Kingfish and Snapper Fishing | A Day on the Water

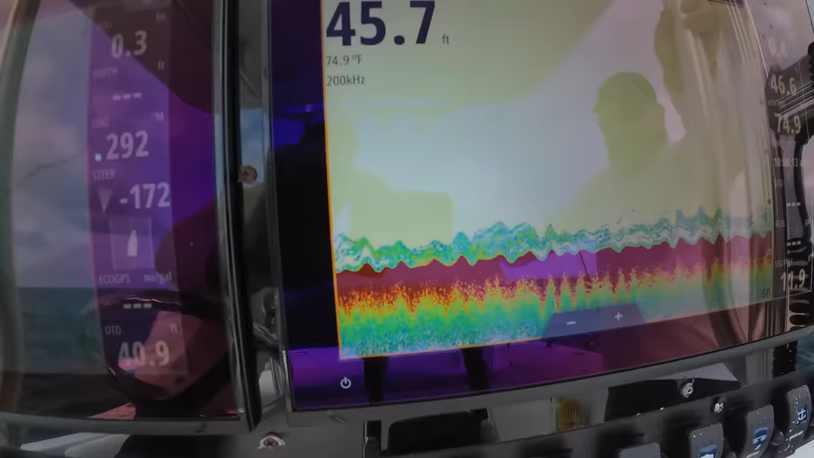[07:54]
On screen: depth 45.7 ft, water 74.9°F
Look at them down there. So we're going to bring them up to the boat. All right, guys, so we're going to do something crazy here.
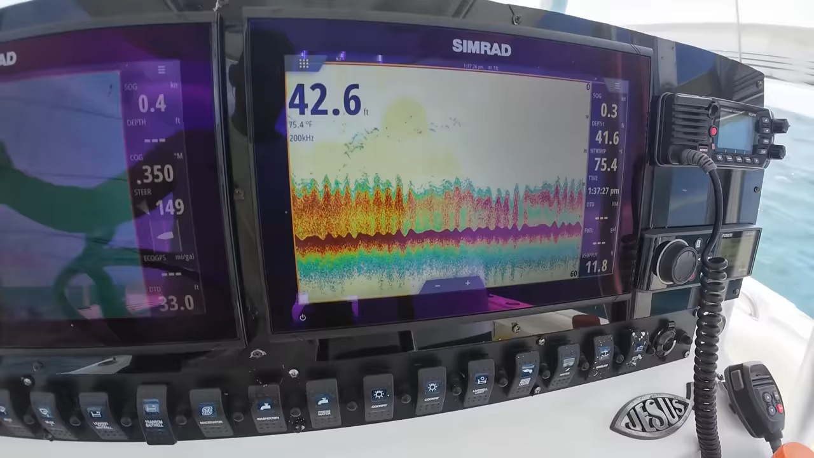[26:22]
On screen: water 75.4°F
We believe that that's mostly bait, looks like it, by the way that they're it's biting.
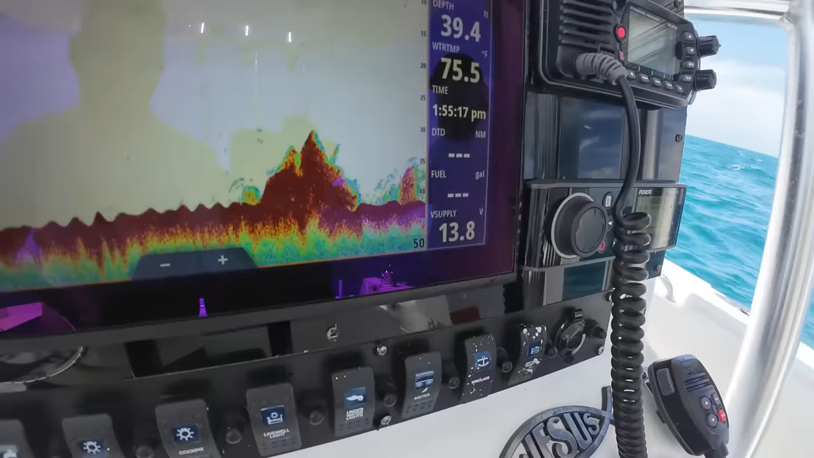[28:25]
On screen: depth 39.4 ft, water 75.5°F
artificial reefs. So let's see if we can, once we go over them,